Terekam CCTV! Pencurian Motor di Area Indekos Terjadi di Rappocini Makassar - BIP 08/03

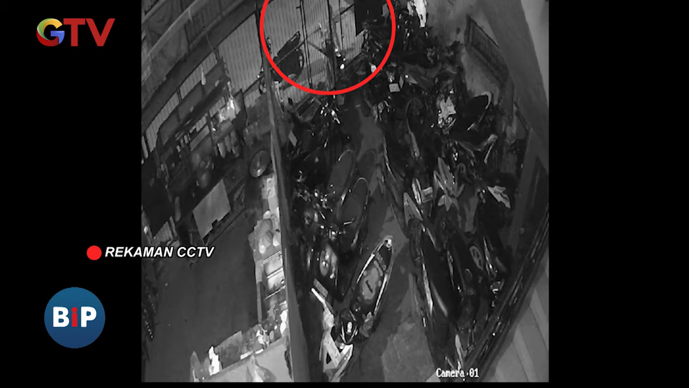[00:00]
Dari rekaman CCTV terlihat pelaku saat melancarkan aksinya di rumah kos di jalan Emi Sailan,
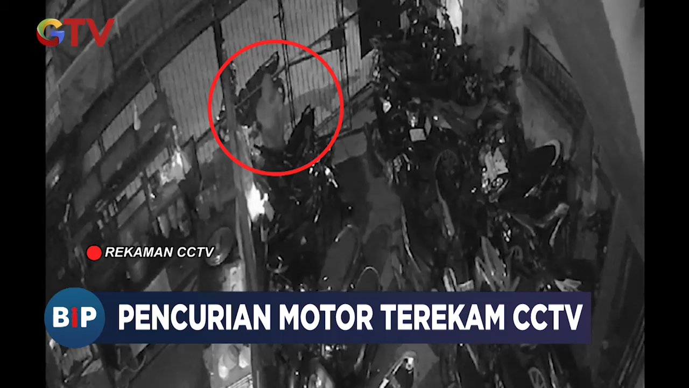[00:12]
kejamatan Tappocini, Kota Makyasar, Sulawesi Selatan. Seorang pemuda mengenakan jaket, peluasa masuk ke halaman parkir, lantaran pintu parkir tidak terkunci.
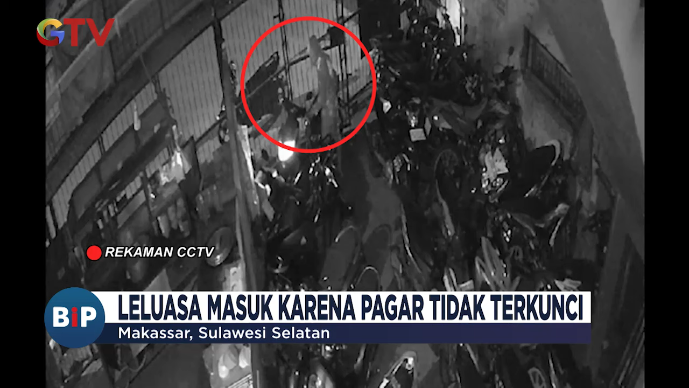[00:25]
Tidak mau buang waktu, pelaku langsung mengarah ke motor sasaran dan mencungkil kunci kontak menggunakan kunci letter T. Setelah berhasil menyalakan motor, pelaku lalu mundur ke lahan dari parkiran dan melalikan diri bersama motor curian.